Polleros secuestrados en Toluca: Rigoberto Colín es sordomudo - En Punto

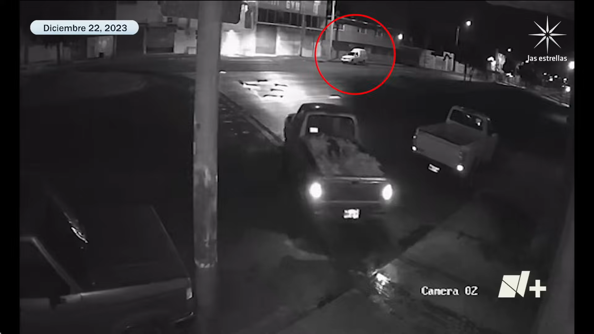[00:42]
Según imágenes obtenidas por En Punto, el grupo de hombres armado estuvo varios minutos afuera de la bodega de la colonia Parques Nacionales. Esperaron a que saliera una camioneta. En un par de minutos se llevan a Rigoberto junto con Eliseo Escobar Ramírez, Isidoro Díaz Casimiro y Jaime Ramos Reyes.